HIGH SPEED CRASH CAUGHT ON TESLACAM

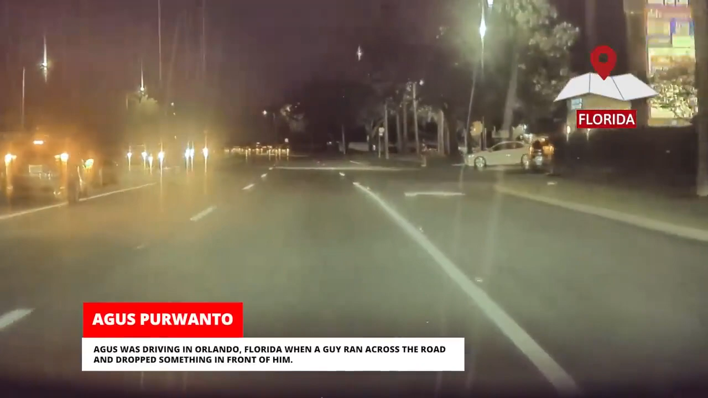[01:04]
August was driving in Orlando, Florida when a guy ran across the road and dropped something in front of him. Luckily, August was able to stop in time.
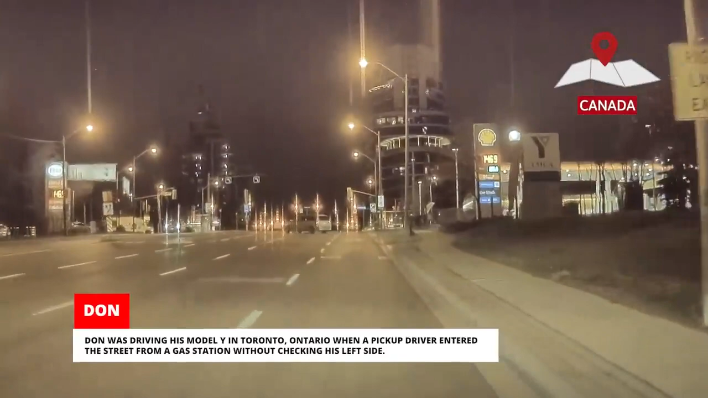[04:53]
Ontario when a pickup driver entered the street from a gas station without checking his left side.
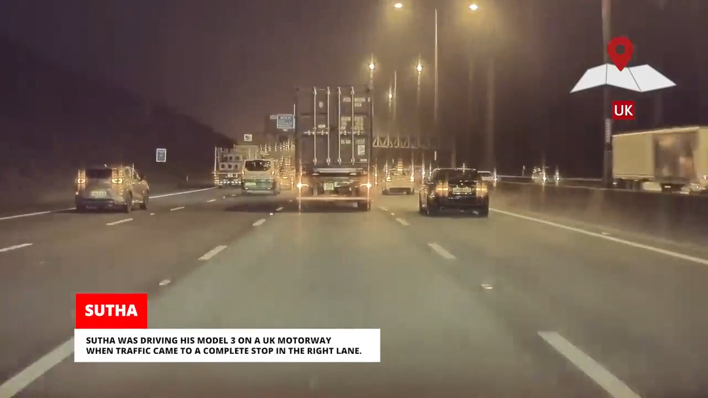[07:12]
Suta was driving his Model 3 on a UK motorway when traffic came to a complete stop in the right lane.